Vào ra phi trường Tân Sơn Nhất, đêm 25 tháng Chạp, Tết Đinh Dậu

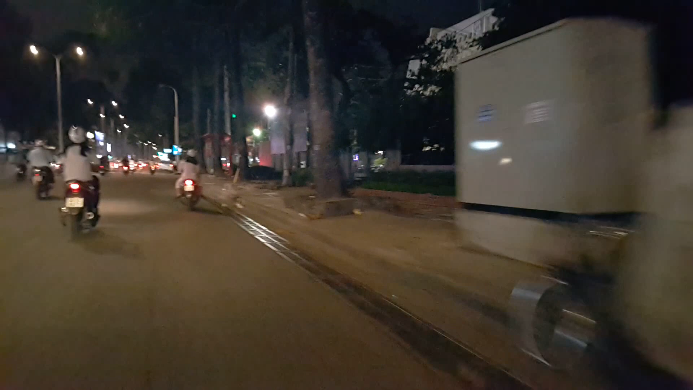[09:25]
Đây là chỗ việc xem nhà Hát Hòa Bình buổi tối nè
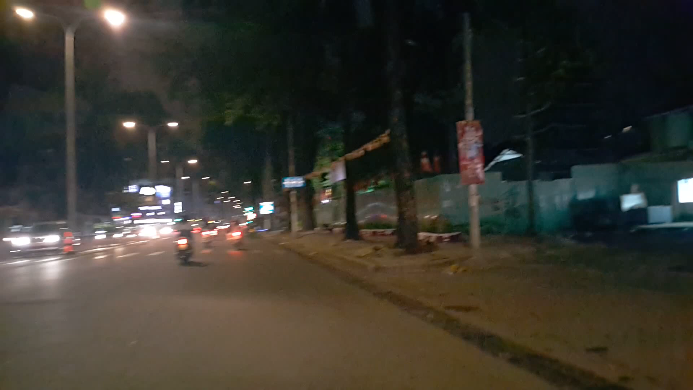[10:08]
Cạnh đó là chùa Việt Nam Quốc Tự